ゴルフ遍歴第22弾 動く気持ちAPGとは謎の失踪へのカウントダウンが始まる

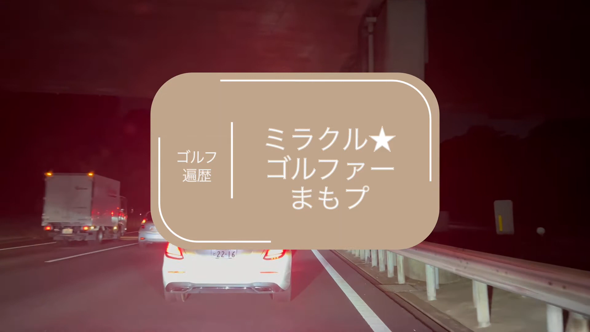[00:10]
ご覧の通り自己渋滞に巻き込まれまして時間ができたので